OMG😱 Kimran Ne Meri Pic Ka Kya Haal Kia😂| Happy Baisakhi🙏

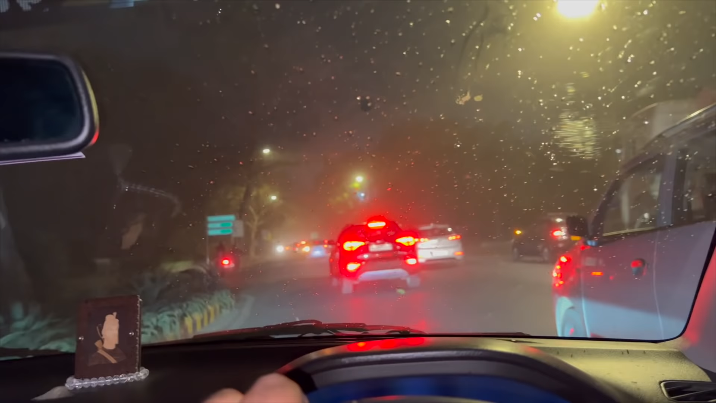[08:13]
मतलब एकदम से मौसम देखो कैसे पलटी खा गया, एकदम आंधी आ गई और हल्की हल्की बारिश आ गई, जिस चीज की मतलब इतने दिनों से बहुत ज्यादा जरूरत थी कि बारिश हो जाए।